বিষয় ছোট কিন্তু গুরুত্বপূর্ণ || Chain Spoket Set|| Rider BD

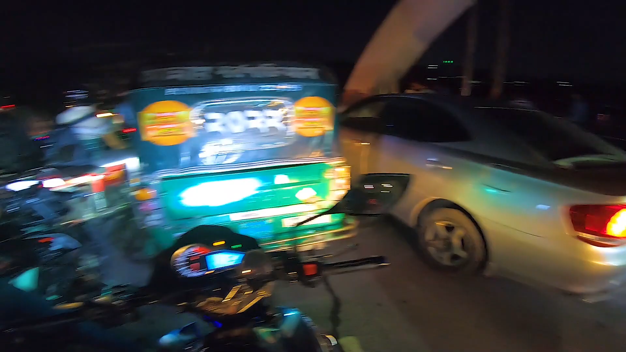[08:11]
ঘড়িতে এখন বাজতেছে 8:52, আমি হাতির ঝিলের যে ব্রিজ, মধুবাগ ব্রিজের উপর পুরো জ্যাম, ওই যে দেখতে পাচ্ছেন পুরো জ্যাম রাস্তায়।